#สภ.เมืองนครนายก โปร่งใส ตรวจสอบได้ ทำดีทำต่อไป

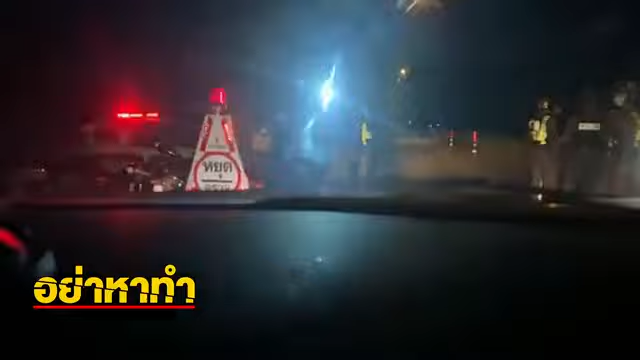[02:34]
ผมต้องหาที่จอดแล้วแม่งไม่มีที่จอดพี่หนุมผมต้องหาที่จอดแล้ว